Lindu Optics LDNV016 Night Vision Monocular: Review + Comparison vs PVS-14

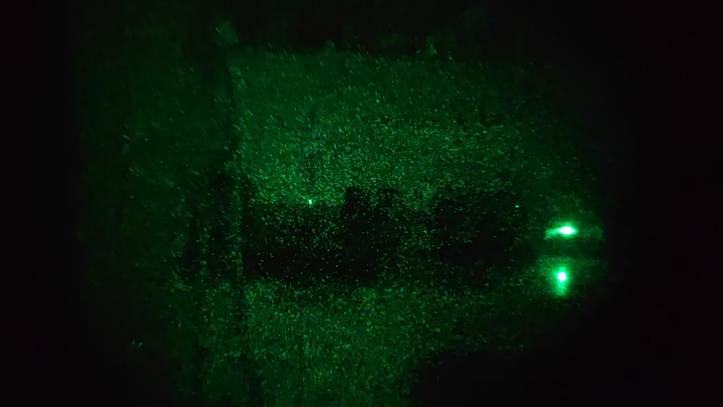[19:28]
The only light sources here is that, you know, that IR beacon for the road, the for the, you know, the floor sweeping robots recharge station,
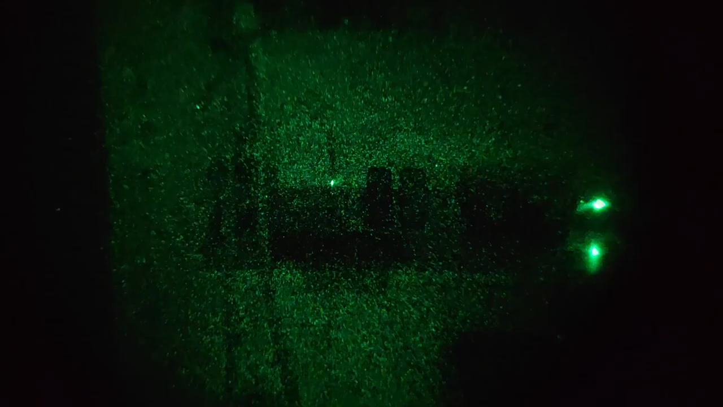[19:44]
and a few, you know, white LED indicators on machines that are outside the storeroom.
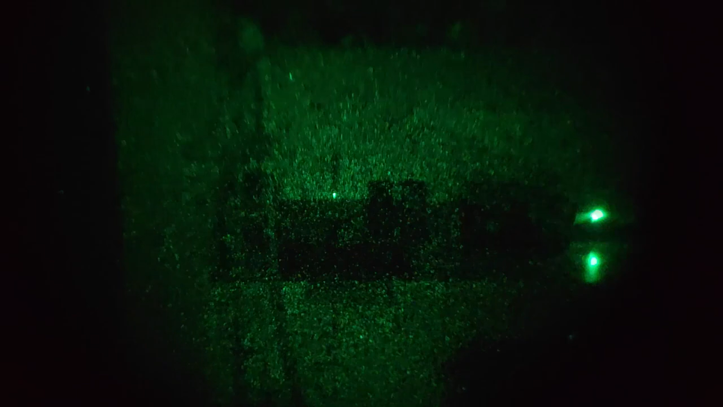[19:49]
But yeah, there's no daylight seeping in. I can't see anything with my eyes. And this is what the LDNV016 with the NNVT Gen 2 Plus tube sees.
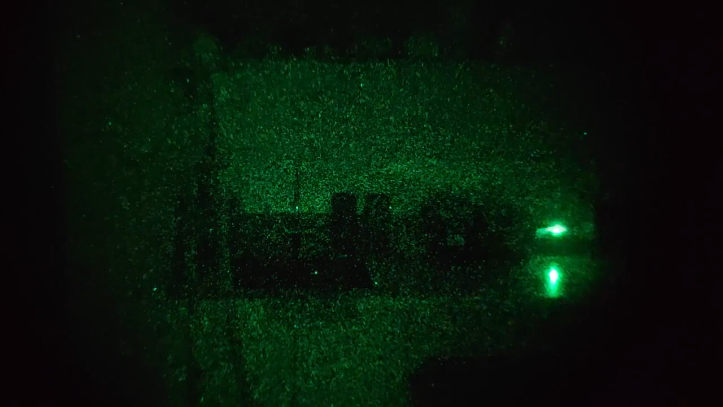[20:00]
And this is what the PVS-14 with the Gen 3 Omni 8 tube sees.
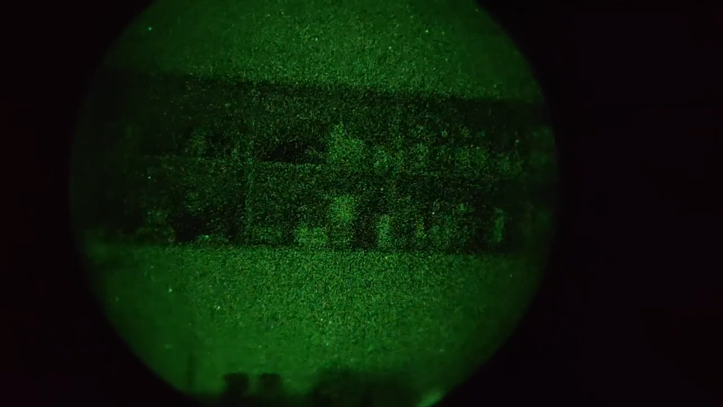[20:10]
Well, it actually looks a lot better in camera,
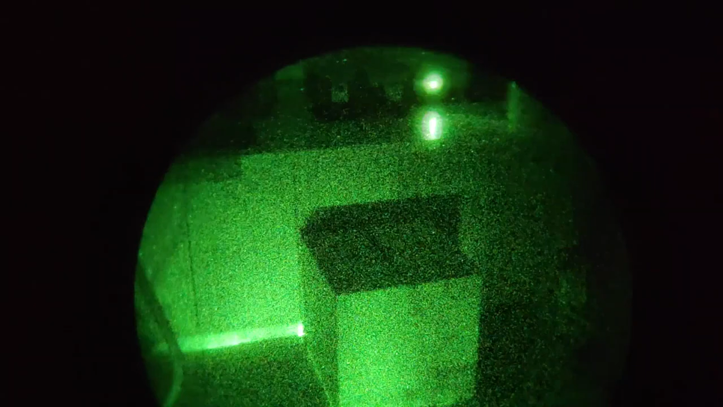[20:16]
but to the eye, there's not that much, you know. This still sees the detail.
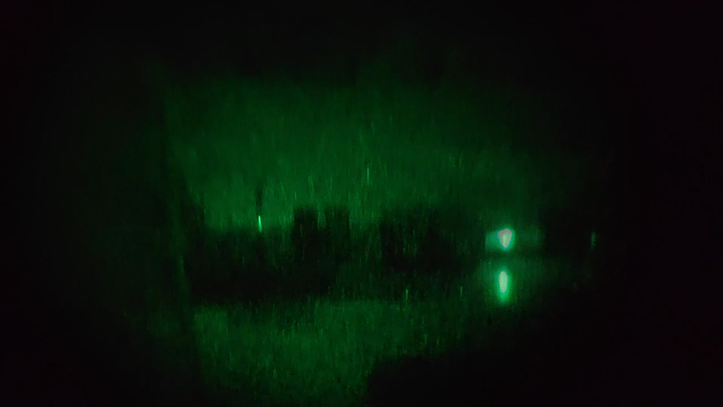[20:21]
Yeah, this still sees the shapes and everything. This is still usable, but yeah, look at this.